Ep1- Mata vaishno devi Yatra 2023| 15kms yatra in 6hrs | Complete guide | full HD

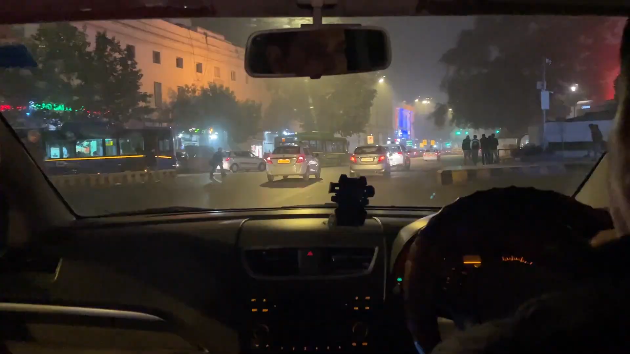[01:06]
अभी तो ऐसा लग रहा है जैसे मुंबई में आ गए, जैसे मुंबई में ट्रैफिक होता है ना इतना, वैसा दिल्ली में फील हो रहा है।